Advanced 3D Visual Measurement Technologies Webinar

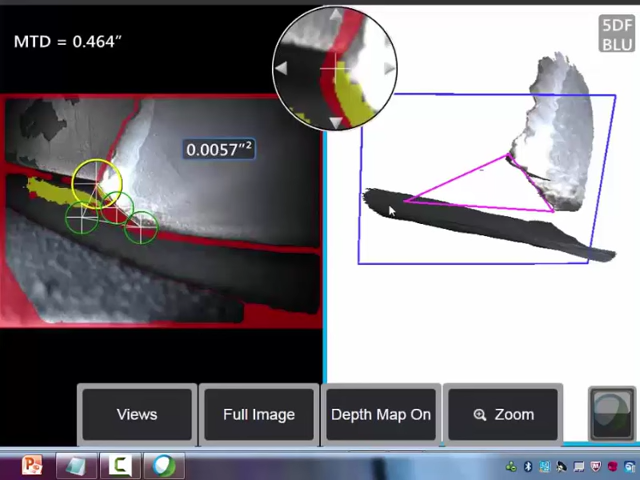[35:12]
let me point out that we do have one cursor here that's shown in yellow. And there's a little red, or I'm sorry, yellow zone showing up in the image right next to it. So, here the 3D phase processing is telling us that there's a region of data that may have reduced accuracy. And when we look at the point cloud view, we can see that there is a little bit of an artifact coming off the edge of the blade. So, in this case, we want to take a look at our cursor position, and we can see that that artifact is not affecting the location of that cursor in 3D space.
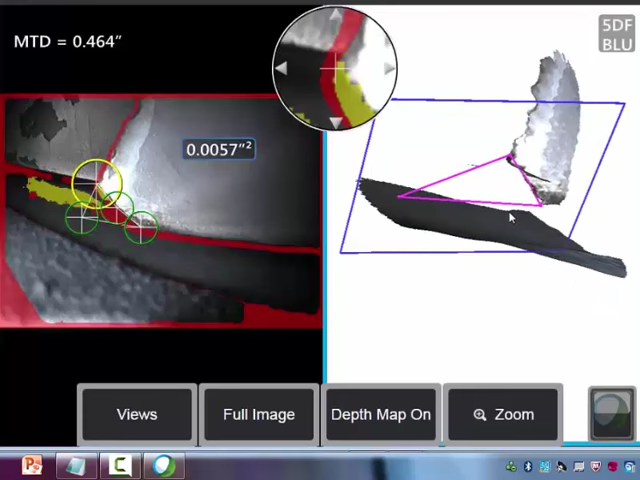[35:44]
So, we can go ahead and leave that where it is. So, coming back to this area measurement, we have a new tool in the 2.50 software that we call a measurement plane.
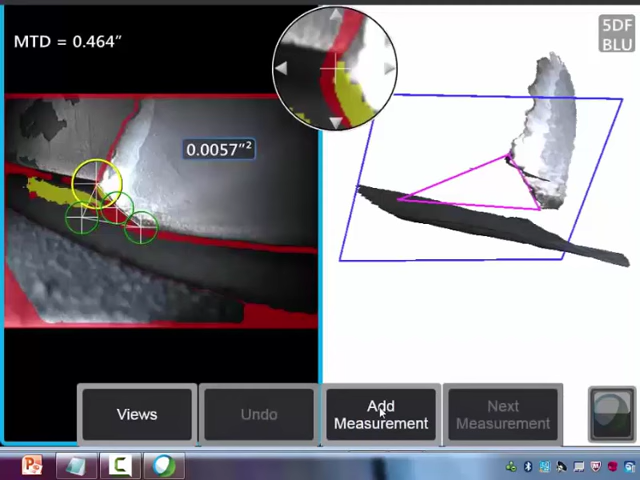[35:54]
So,
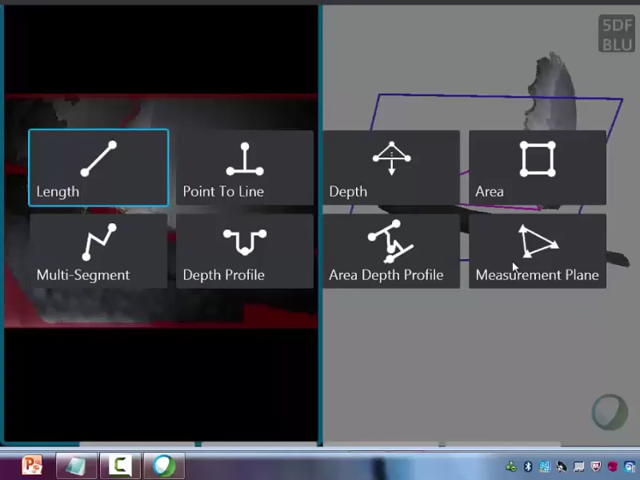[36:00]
I'm going to leave that area measurement in place and add a measurement plane to the image. So, we'll place three of these triangular-shaped cursors near the measurement area.
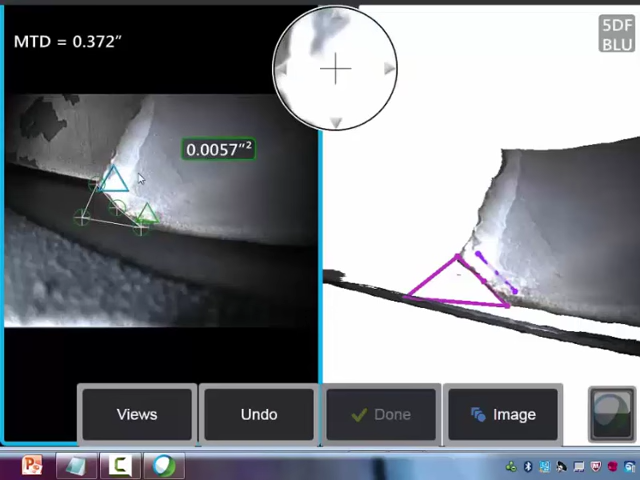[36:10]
And what this does is to define a mathematical 3D plane that effectively
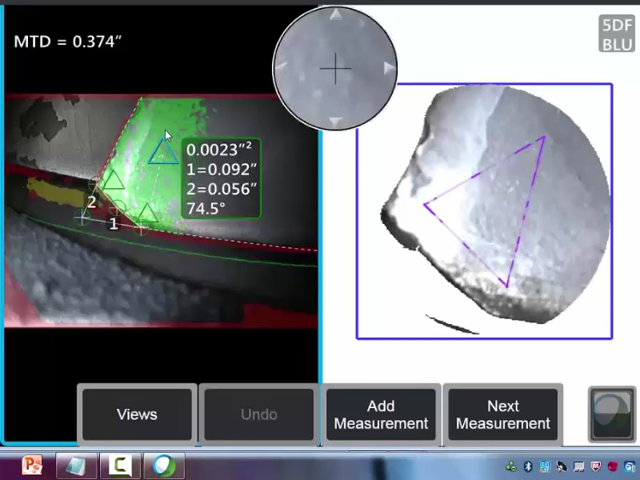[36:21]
extends the surface of the blade out into 3D space over the entire image. The cursors of our area measurement
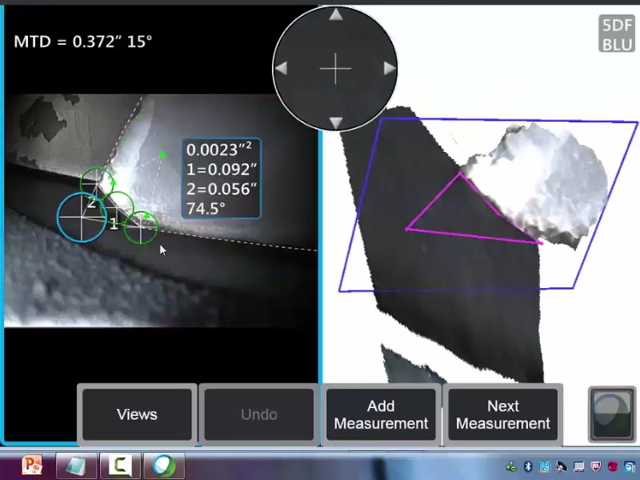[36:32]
are then projected onto that 3D plane. So, that pulls this cursor that used to be back here on the shroud into the plane of the blade where the actual corner used to exist. So, now we can actually do this area measurement. Now, when you use this combination of a measurement plane with an area measurement in this way,
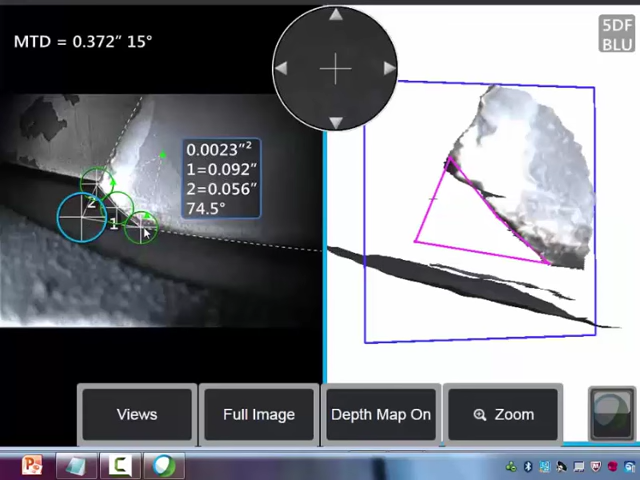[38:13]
We can do the measurements with 3D phase or 3D stereo. And we can give accurate results on blades that don't have right angle corners. And we also, using the point cloud, were able to identify a problem with our measurement
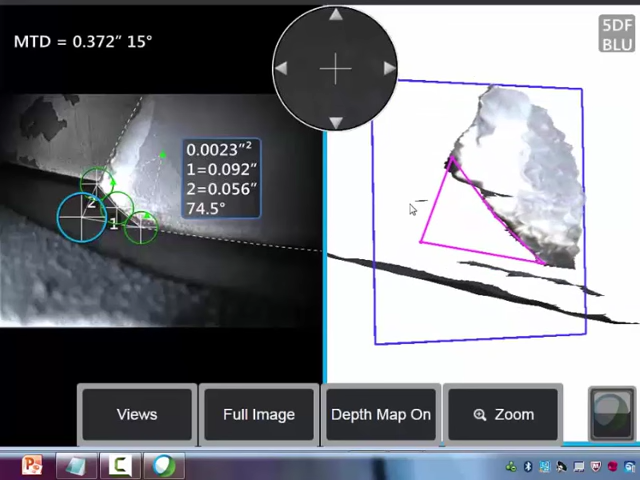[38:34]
that in this case was causing 150% error in that measurement result. So, a pretty nice new feature in the 2.50 software. And with that, I'm going to turn it back over to Tom.